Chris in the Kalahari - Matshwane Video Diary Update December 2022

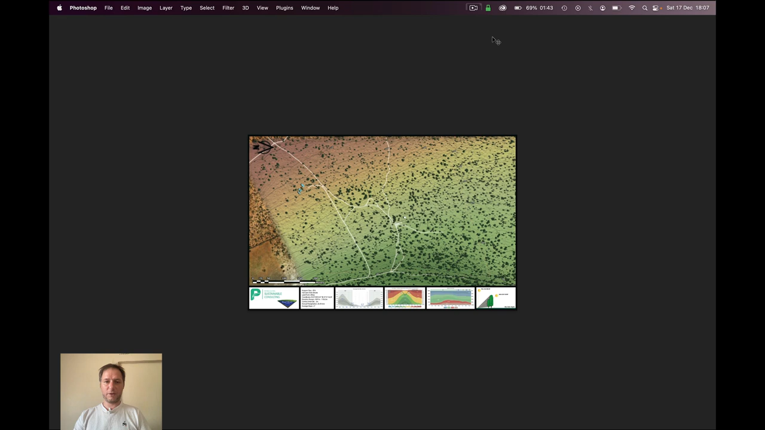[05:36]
There was also this image as well where you can a little bit more clearly see where the elevation is. So the red areas are higher, the green areas are lower and you can see which direction the water should want to go. Water moves as fast as it can, right angled contour always seeks the lowest possible ground. But because of the shape of the terrain that you'll also see in the upcoming video, notice the sand is very soft. And what that means in practice is that it can form gullies.
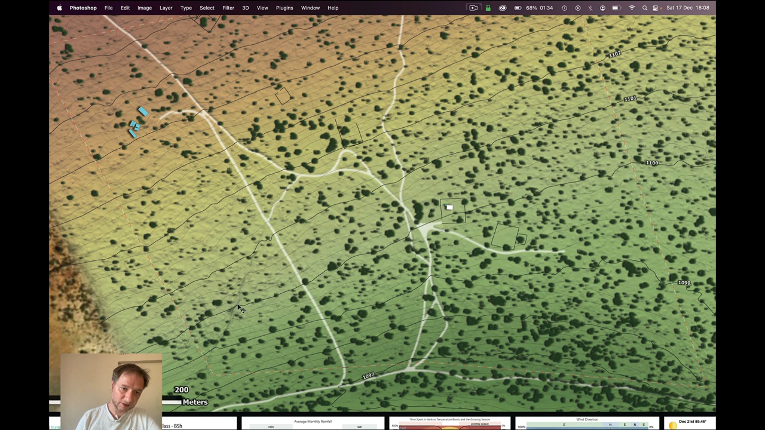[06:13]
Basically, the water starts to shape the land. And you can actually see from some of the contour lines here, the way that it's building this gully here is just flowing all the way down. And that could have been because of human activity. It could be that people were walking down that gully and treading it in, but also more likely it's the open grazing community. So it's the cattle or the goats were seeking out water. So water, like I said, it does actually come down into this, this sort of seasonal stream or this donga. And some of the local farmers have actually built little dams down here. They have actually dug those out.
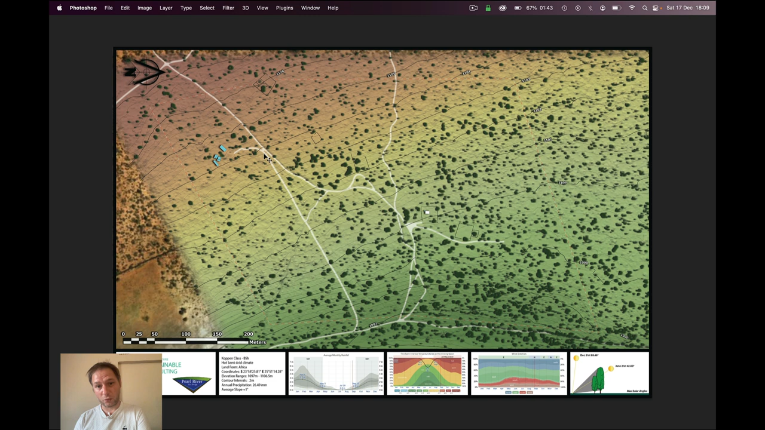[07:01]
They will create these, these, these desire lines actually is the technical term. They will create these desire lines. Over time, they will form as the cattle come down more and more. And then the water will follow them. They are following the water and then the water follows them. So hope you enjoy the video. And thanks very much for watching.